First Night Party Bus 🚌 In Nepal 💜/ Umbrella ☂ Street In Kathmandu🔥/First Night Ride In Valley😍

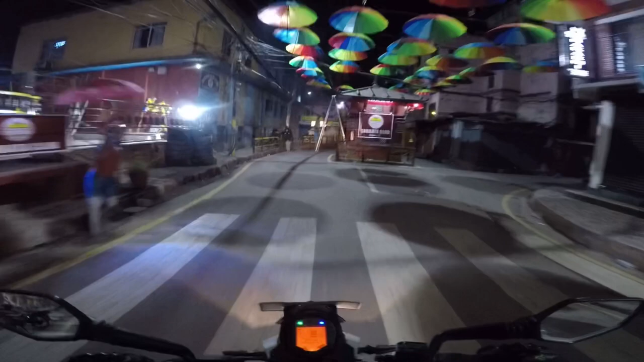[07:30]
यो सङ्कटानेरको हो क्या यो लोकेसन है, स्टिल पनि हालिरहेछ जस्तो लाग्यो मलाई है यो अम्ब्रेला.